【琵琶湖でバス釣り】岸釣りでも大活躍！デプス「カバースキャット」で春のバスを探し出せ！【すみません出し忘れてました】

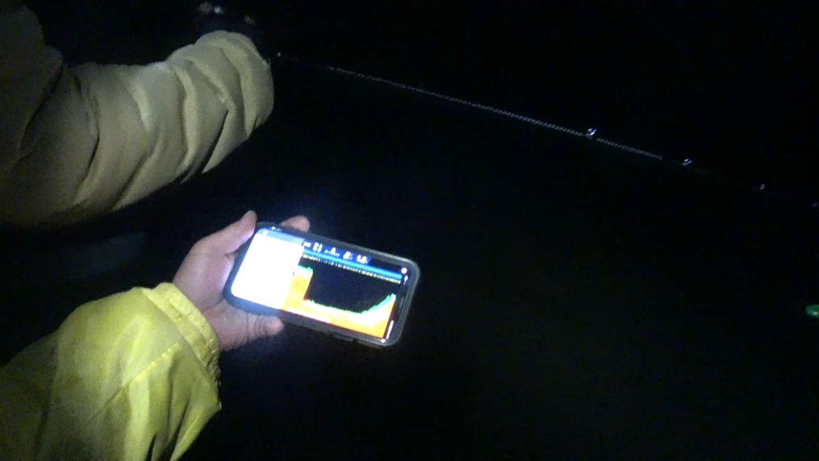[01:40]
なんならここまあまあポイントってことですよね手前がまあまって